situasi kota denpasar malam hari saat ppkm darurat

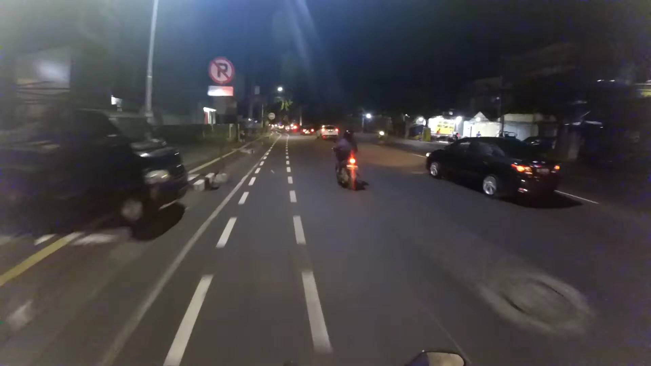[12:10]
toko-toko yang menyediakan hp atau handphone disini Seperti panet gadget, cellular word, opo service center, era phone dan banyak lagi yang lainnya Dan disini kita bisa lihat Dan semua toko-toko disini sudah bertutup Nah ini salah satu toko gadgetnya kawan Dan memang sudah tutup dari pagi Karena memang untuk peraturan saat PPKM
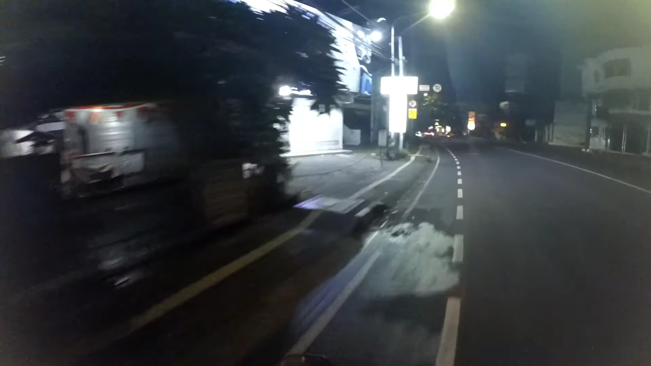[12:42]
ini Perusahaan non esensial diharuskan tutup Dan 100% WFA atau bekerja dari rumah kawan Nah kawan seperti inilah situasi malam di kota dan pasar kawan Jangan lupa untuk patuhilah protokol kesehatan Pakai masker dan jauhilah kerumunan Semoga situasi menyedihkan ini cepat berlalu Jaga kesehatan kalian kawan Dan semoga video ini bermanfaat Dan sampai jumpa di video saya berikutnya Dadah